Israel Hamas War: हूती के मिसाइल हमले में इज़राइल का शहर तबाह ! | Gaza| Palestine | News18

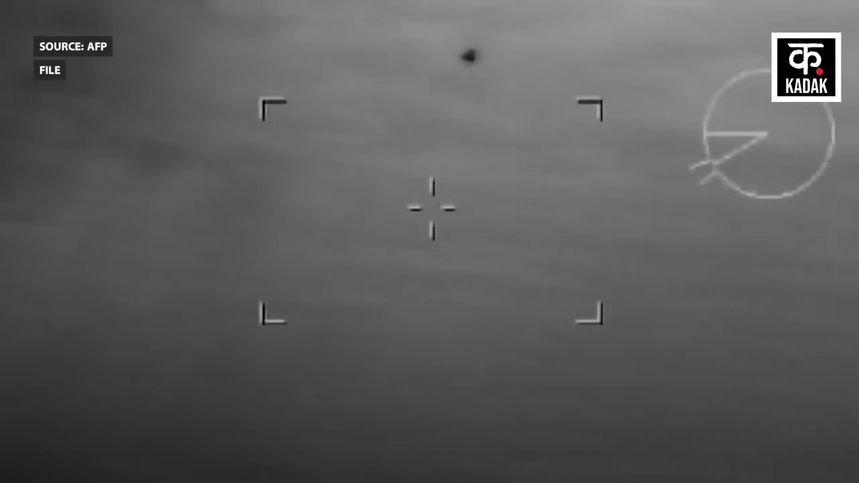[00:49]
ने एडन की खाड़ी में अमेरिका के एक युद्धपोत पर भी चार ड्रोन्स दागे थे